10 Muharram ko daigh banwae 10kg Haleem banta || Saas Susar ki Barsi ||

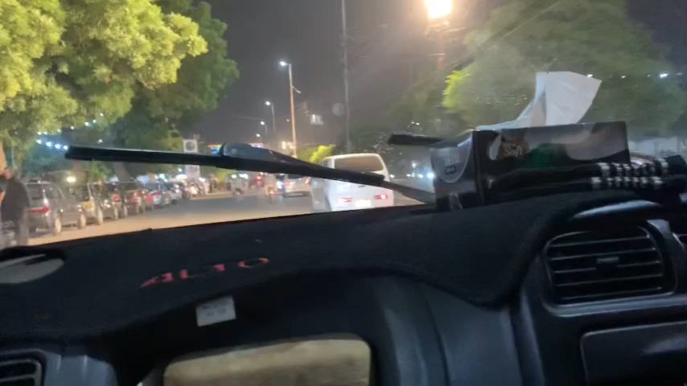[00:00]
अस्सलाम वालेकुम यू टू फैमिली। तो आज है 9 मुहर्रम और मैं निकल गई हूँ जुलूस में जाने के लिए। सो ये अनचोली का जुलूस है।
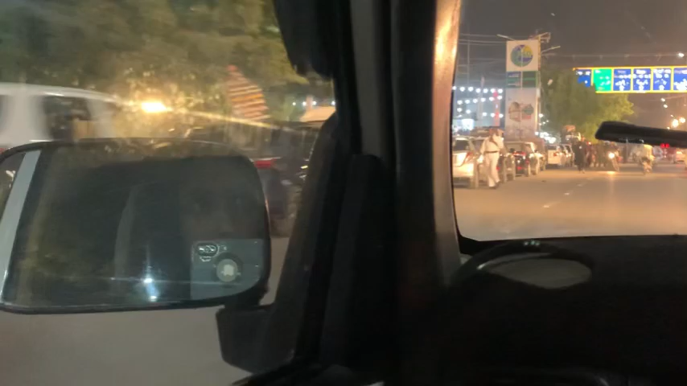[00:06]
बहुत हर चीज़ वेल मैनेज्ड, ट्रैफिक बहुत फ्लो से जा रहा था, सिक्योरिटी बहुत ज़्यादा थी।